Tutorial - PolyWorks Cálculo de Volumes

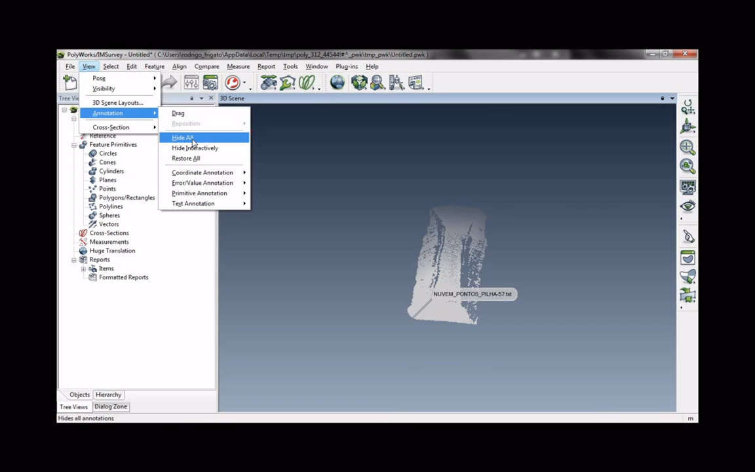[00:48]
A partir da nuvem de pontos deve-se criar um plano de referência a qual o volume vai ser baseado. Portanto a gente deve selecionar os pontos que entrarão para se realizar.
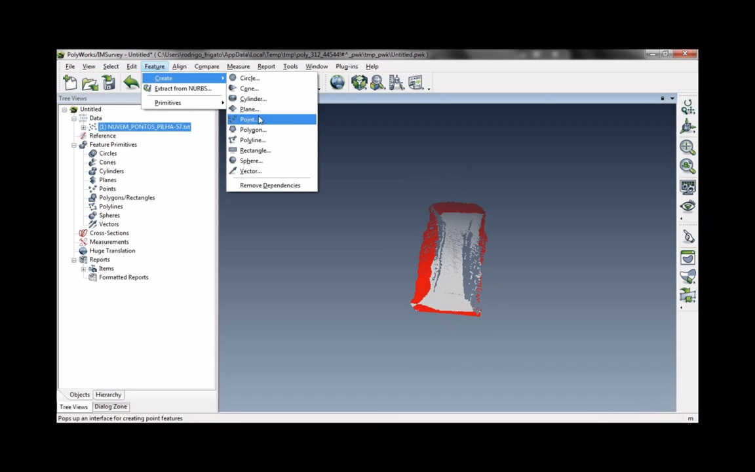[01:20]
Há vários métodos de criar um plano. Nesse exemplo vamos usar o fit, usando o mínimo. Create.
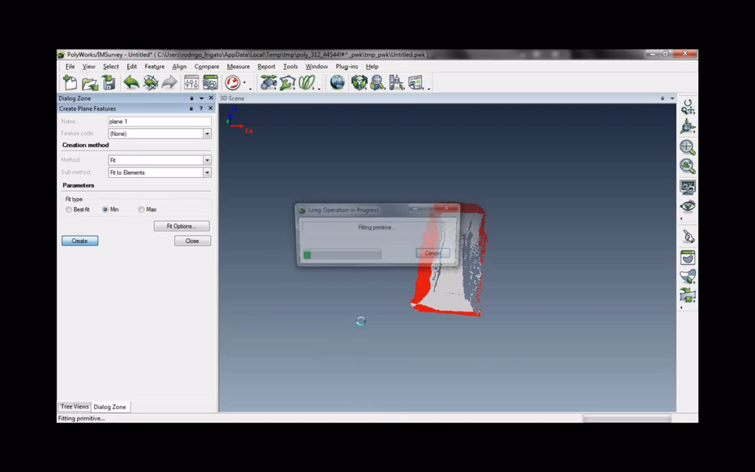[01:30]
Caso o plano não abranja toda a área de interesse, é possível editar esse plano através...
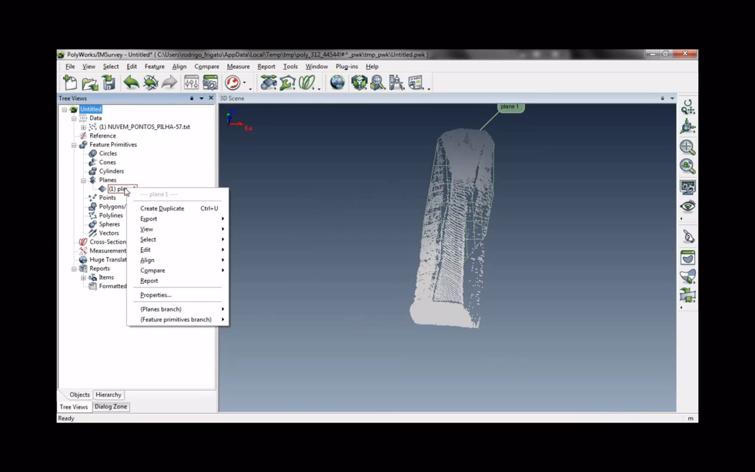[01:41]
Seleciona o plano na árvore. Edit. Row and Shrink. Vamos tentar... Dez.
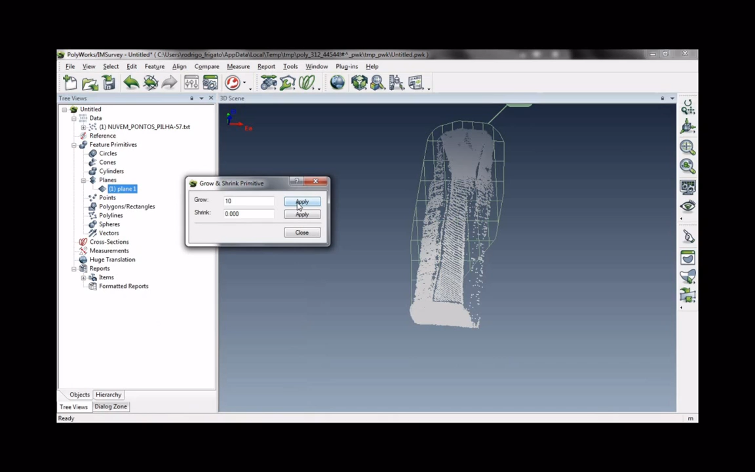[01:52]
Até que o plano envolva toda a área de interesse.
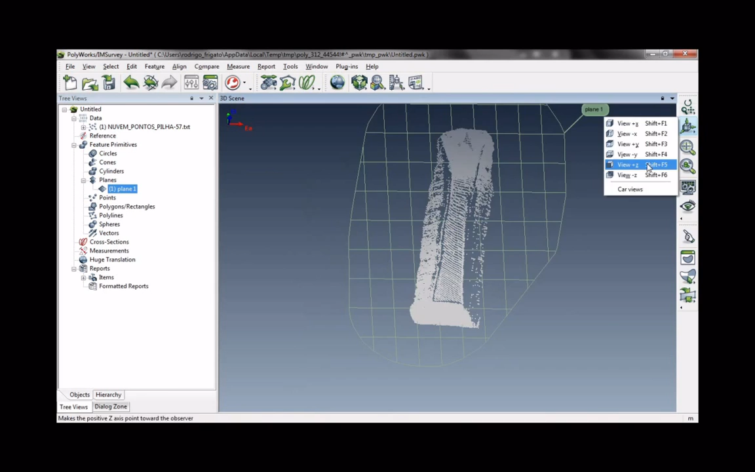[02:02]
Ainda é possível, se necessário, fazer o crop desse plano, deixando ele ainda mais ciente a nuvem de pontos.
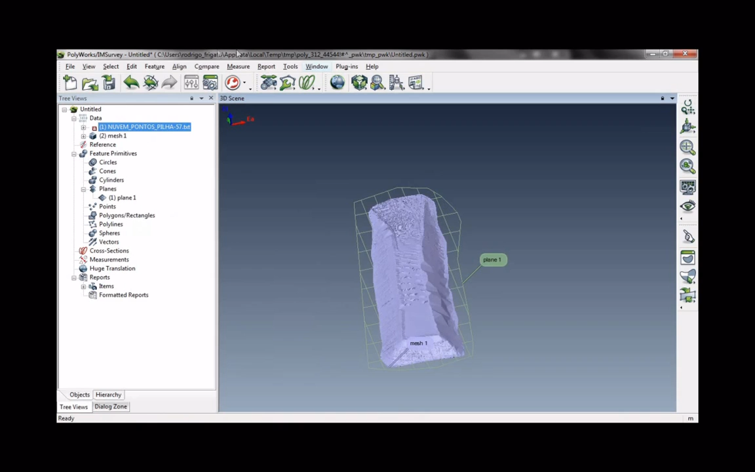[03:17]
No menu Measure, Surface to Plane Volume. O volume que vamos basear vai ser o plano criado, plano 1. Mexe. Se essa mensagem aparecer dizendo que os triângulos não estão na mesma face do plano, quer dizer que tem pedaços da nuvem abaixo do plano. Então, o que é possível de se fazer é, ok, transladar o plano para o vertex mais baixo.